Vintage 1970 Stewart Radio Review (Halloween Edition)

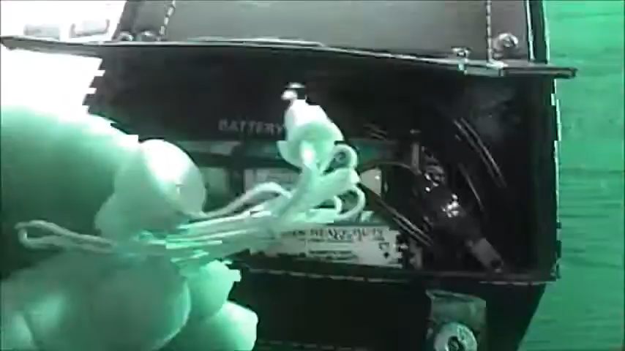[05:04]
Now this is what you would have seen back in the 70s when this was manufactured.